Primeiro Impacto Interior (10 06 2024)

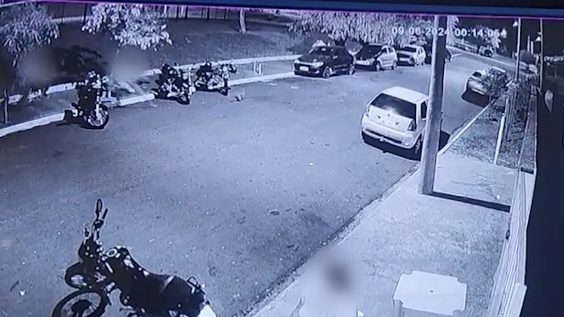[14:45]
Imagens das câmeras de segurança registraram
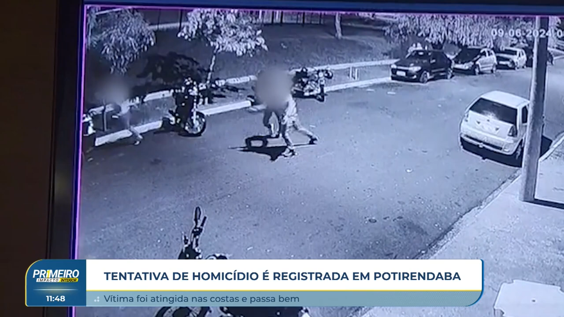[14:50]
o momento em que o jovem tenta fugir do agressor. Uma terceira pessoa tenta evitar o confronto, mas o suspeito acaba atirando. A vítima foi socorrida com um tiro nas costas e encaminhada para o hospital municipal. De lá, foi transferida para o hospital de base aqui em São José do Rio Preto. O paciente está estável e não corre risco de morrer.